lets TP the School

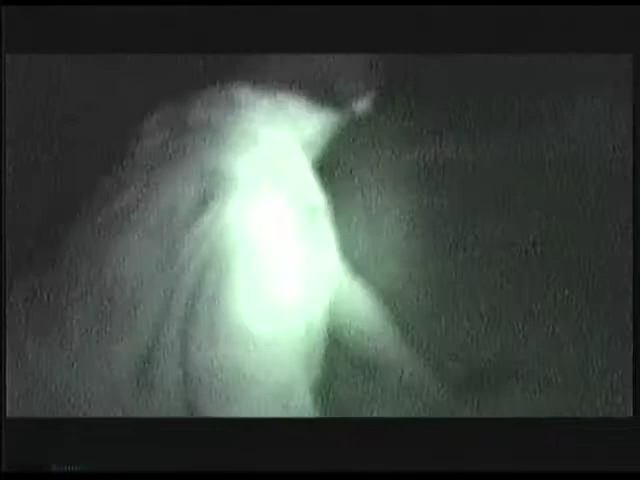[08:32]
Let's go see me in the school instead.
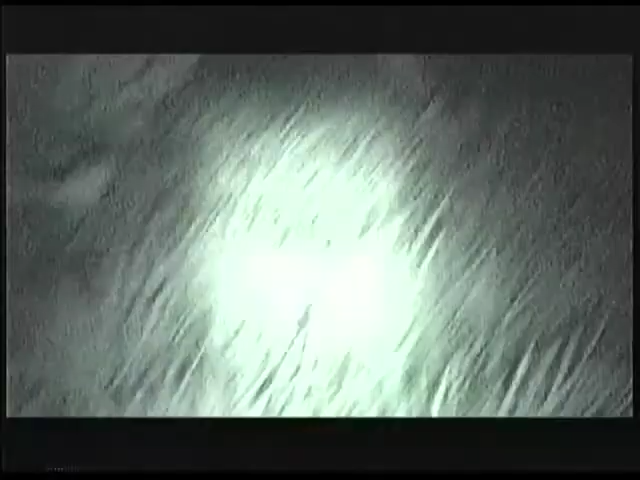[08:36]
Alright, let's go. There's no lights over there. Hold on.